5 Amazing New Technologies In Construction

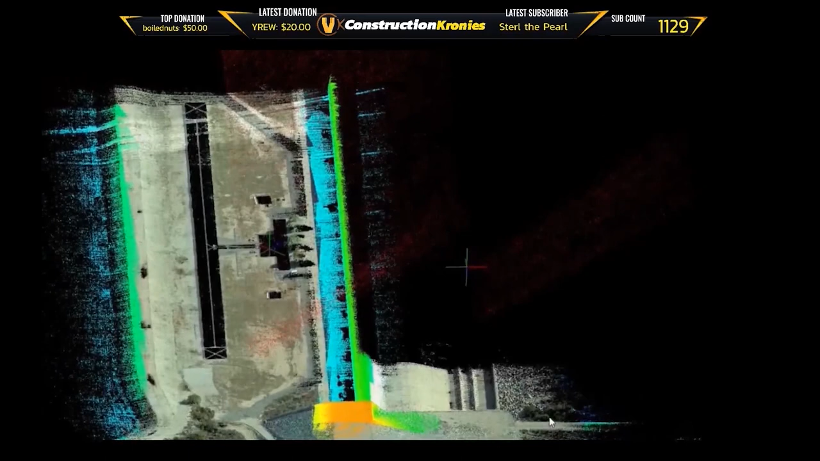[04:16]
speed and vegetation challenges with Phoenix LiDAR's Alpha AL3-32 mounted on the DJI Matris 600 Pro.
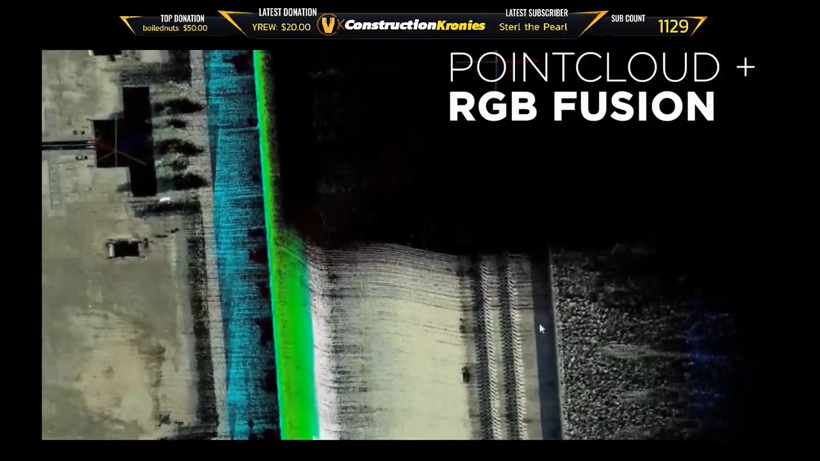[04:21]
The Alpha AL3-32 is a powerful mid-range LiDAR system with a recommended max scan height of 65 meters. Named for its 32 lasers that emit 700,000 pulses per second,
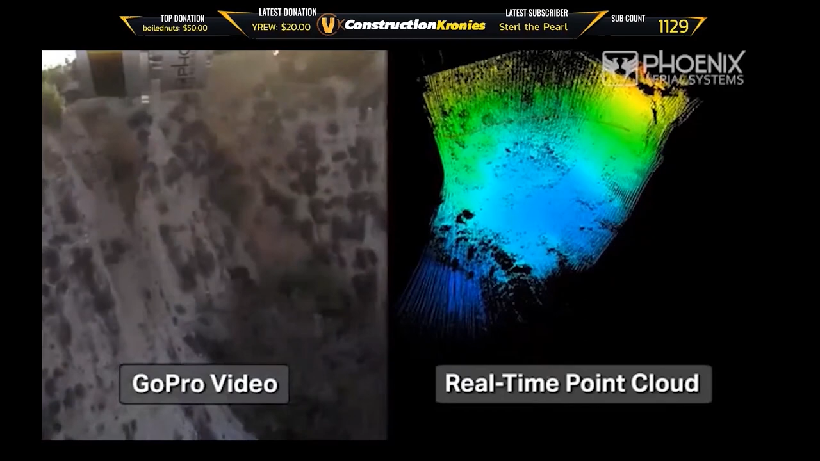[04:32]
this system accepts up to two returns per pulse, potentially doubling the amount of data captured by a single laser pulse.
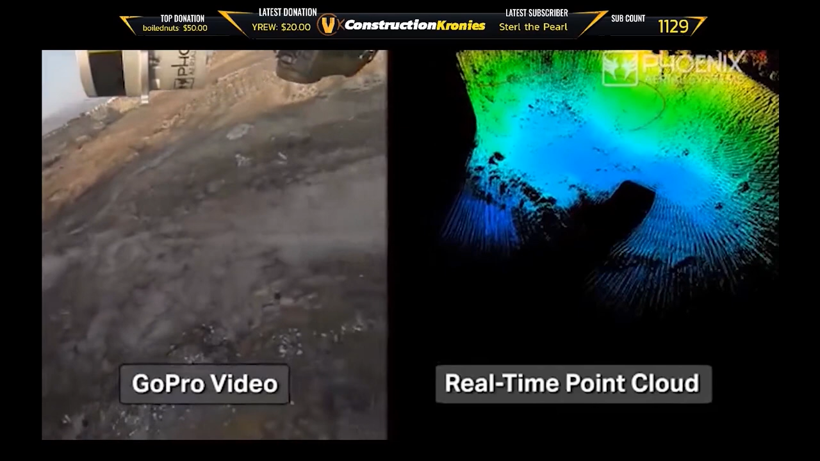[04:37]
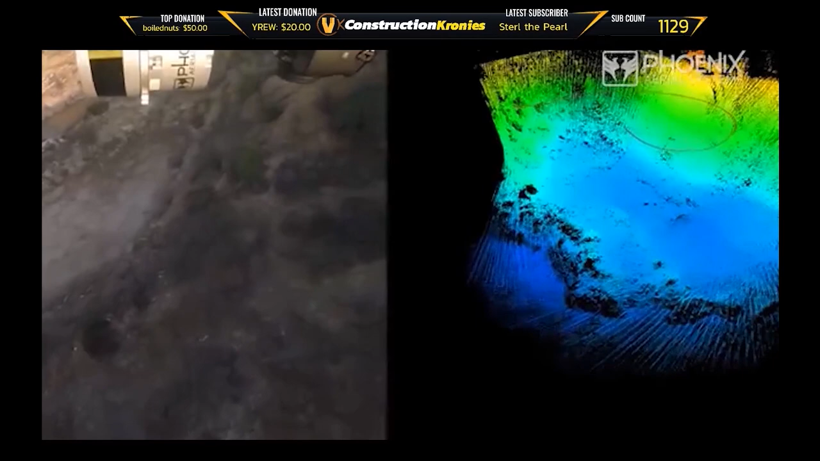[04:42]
As a result, this system produces dense point clouds for challenging mapping projects where altitude speed and even heavy vegetation may become factors. This LiDAR system was designed by surveyors for surveyors in the field.
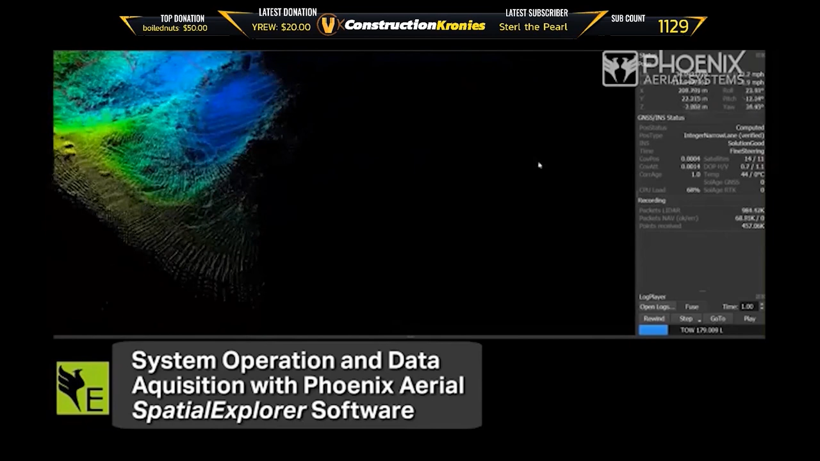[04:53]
It is used to survey sites already and is set to become